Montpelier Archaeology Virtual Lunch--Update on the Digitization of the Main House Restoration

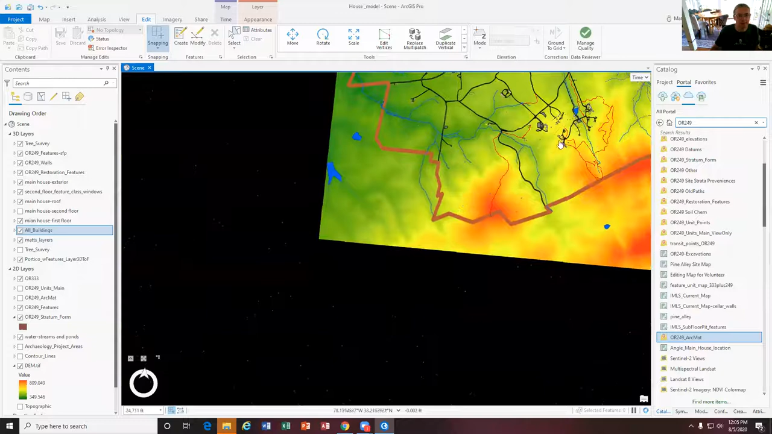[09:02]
So this is, if we go North here, this is all the property right here, all 2,700 acres. Here's route 20 coming along here, the main house is here, visitor centers over here, and, you know, we've got, you know, all of our data that we can bring in from metal detector survey data to excavations that we've done over,
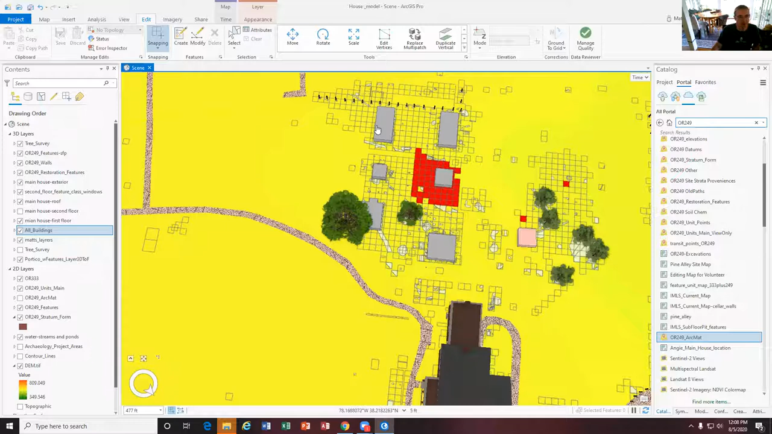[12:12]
You can see, you know, the polygons for what in polygons are basically these shapes right here, which are all the information in this case attached to buildings.
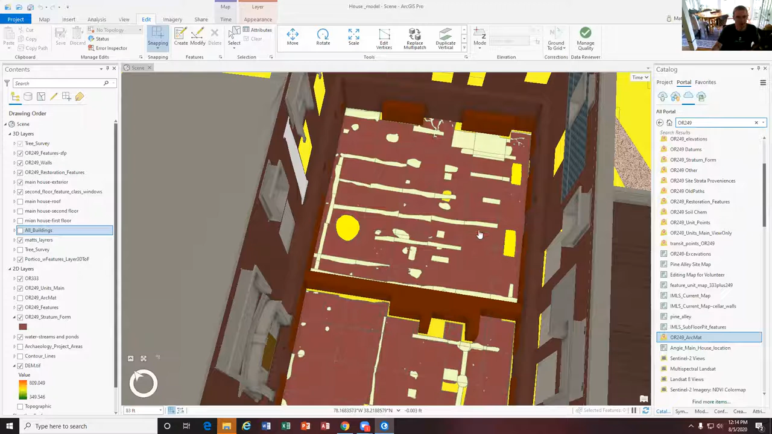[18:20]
uh, GIS map has everything but the kitchen sink in it right now. I mean, this, this has all the, the feature that this has all the layers, including units themselves. Every single strata that's been digitized. So all these have, or most of these have an accompanying, uh, photos that are associated with the excavations, but then there, there are also special areas.
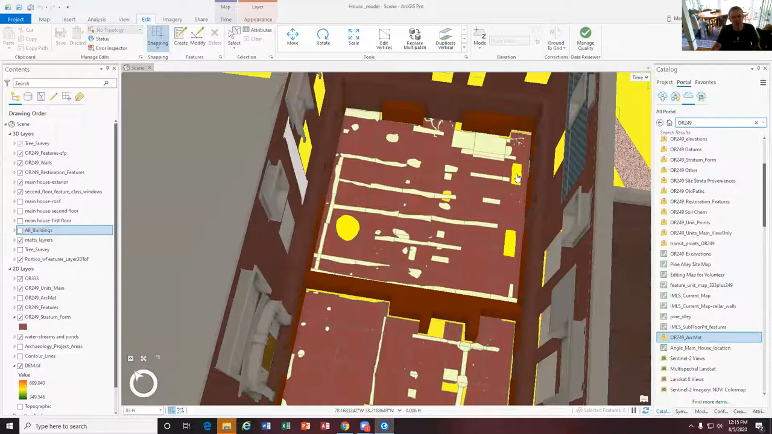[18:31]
So, so like the features that we excavated, for example, this is one of the subfloor pits that we excavated right here. And this subfloor pit, this has the records, you know, with the, um, the opening photo. So this is one of the subfloor pits we found in the cellar where the enslaved community kept hearth ash and with the, the records online,
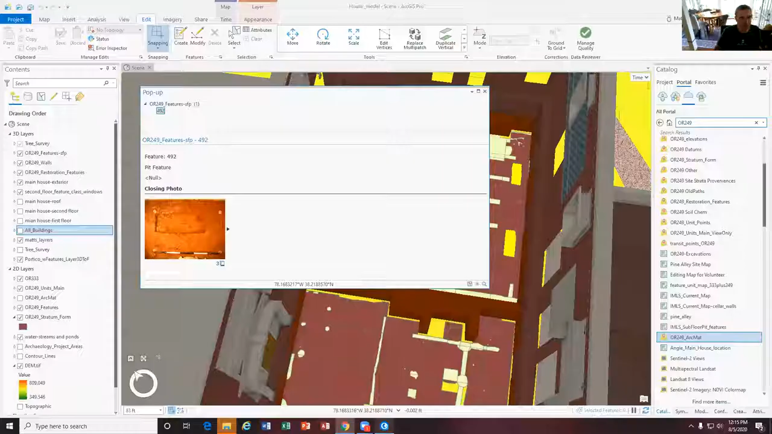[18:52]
you can just stroll through, for example, like the profile right here with this, this, um, animal, this, uh, this, uh, limb bone sticking out of the profile.
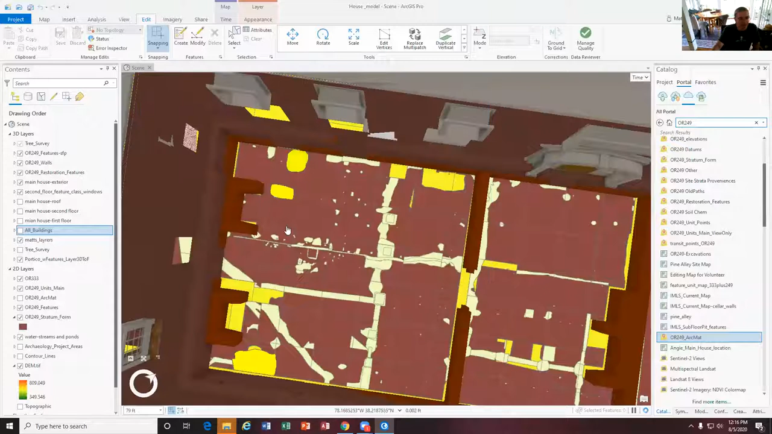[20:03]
The, these guys right here, these are, let me turn off the dam. These, these and the, um, let's see the stratum form.
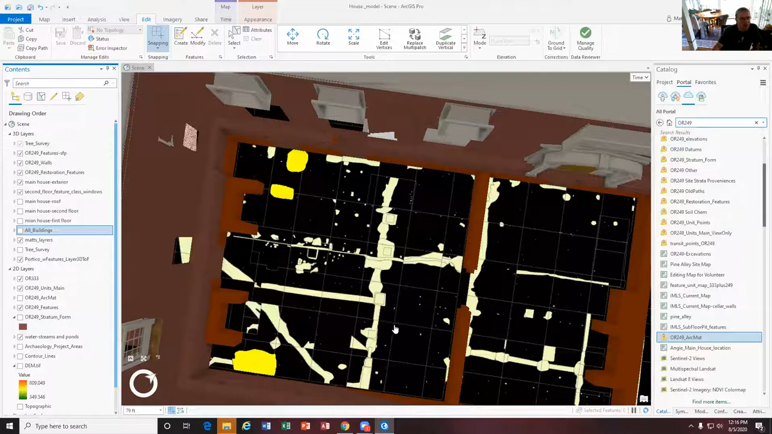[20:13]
All these that are in yellow here, these are all subfloor pits.
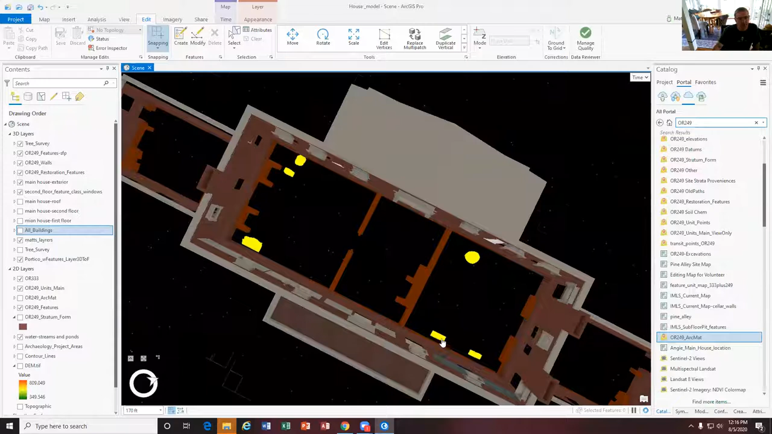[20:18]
So I, um, filtered the features for those. I'm, I'm muting you Virginia cause you're getting feedback between your two lines. Um, I, what I've done is I filtered the features out in this layer just for the subfloor pits. And that's what, you know, for a story map that we create, that would talk about how slaves used the, the, their work areas for, in some cases, personal storage.
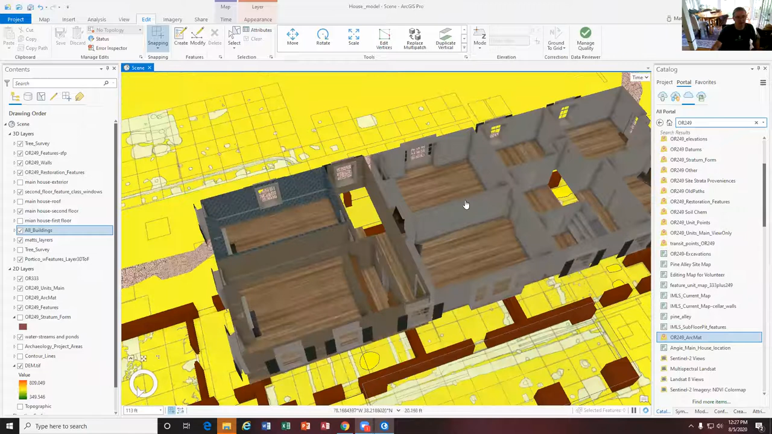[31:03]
But I have one layer that just the windows. So I can tie that into the, um, the exterior model, uh, right here and then turn off the second floor, but still have the windows attached.
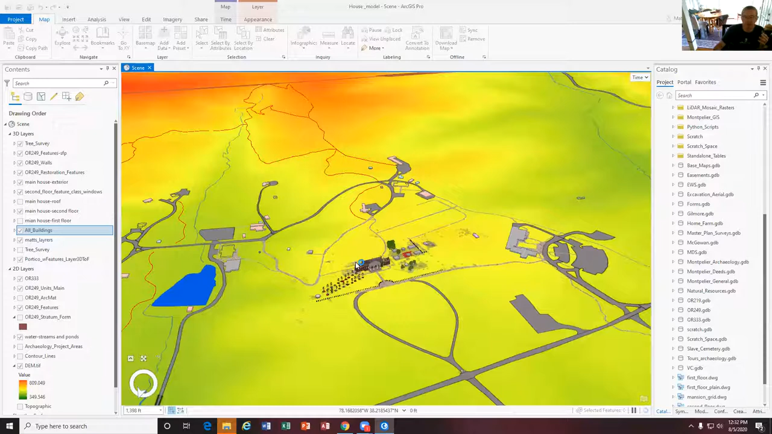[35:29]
this, the, um, the, the map you see right here, John, this, uh, this topo map. This has the shading on it. This is actually from the lidar data.
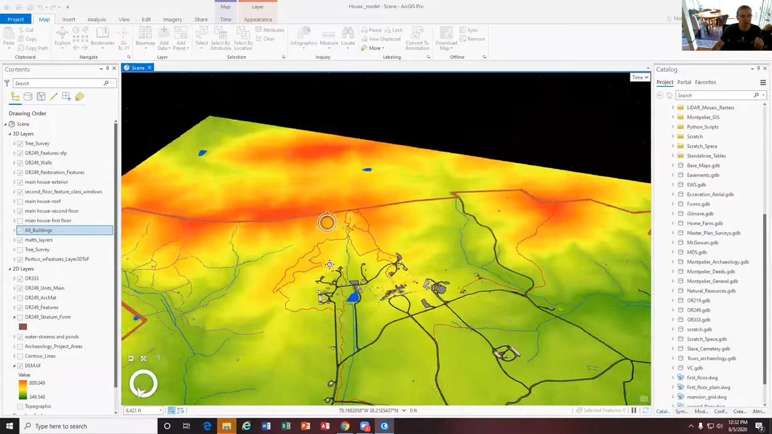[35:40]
This is what's called a digital elevation map. And what I need to, um, get Angie and the folks from a center for advanced spatial technology at Arkansas to help me with is
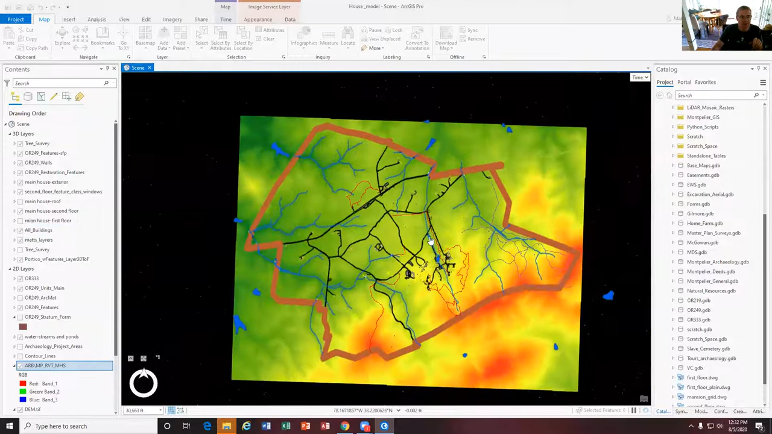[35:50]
how to make this into an actual 3d map.
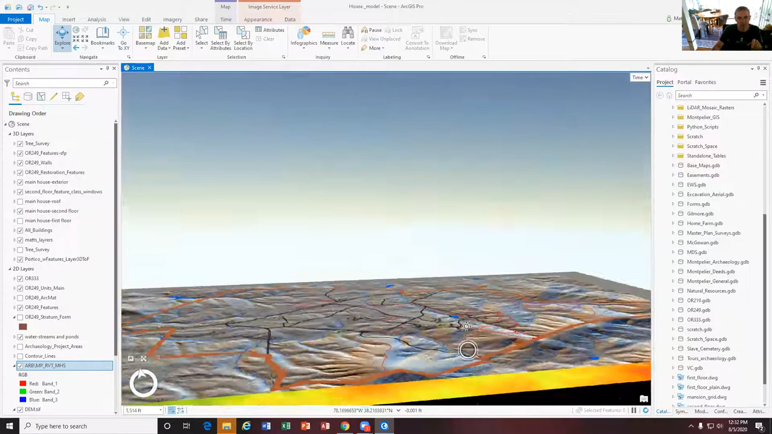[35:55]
So, oh, there, there's a lidar just came up right now. So right now, um, this, all this,
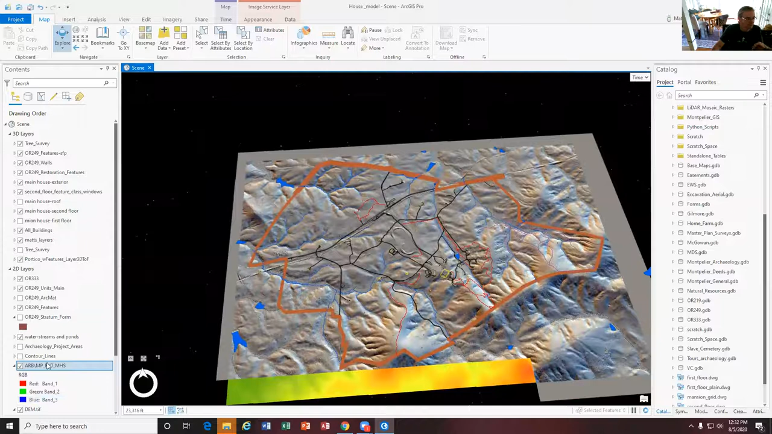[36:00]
uh, the, um, this dam right here, this digital, digital elevation map right here. It is, uh, just, you know, different contour lines that have different color shades attached to them. So this red area, this is this ridgeline that's behind the main house. So here's the main house. This is this ridgeline. That's the property line. That's the highest part of the property. And then when you get into the darker green, like in the north woods, these are some of the lower elevations.
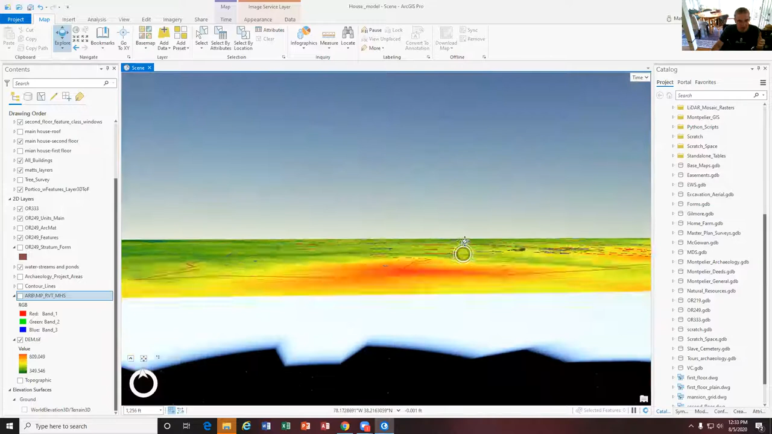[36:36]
Um, what we should be able to do is take that digital elevation map and actually make this into a terrain map. You can see it's flat right now,
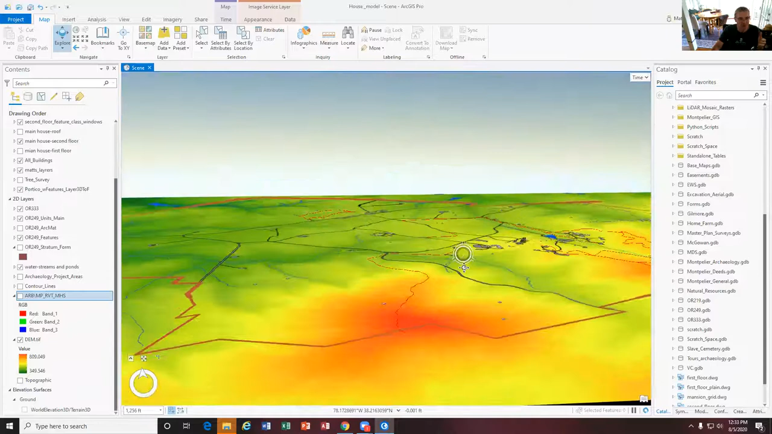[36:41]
but we should be able to tie, you know, basically make this into a, um, a, uh, 3d map, but then we need to tie the buildings into it with actual elevations,
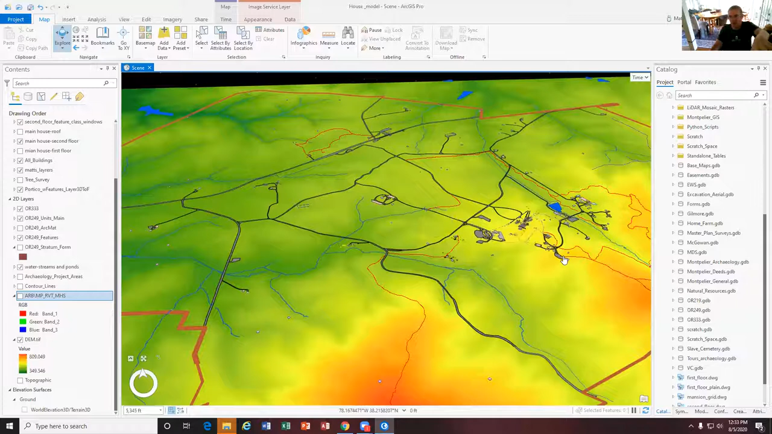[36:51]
which I think is going to take a little more work, but the lidar that you see right here that we think of as lidar right here.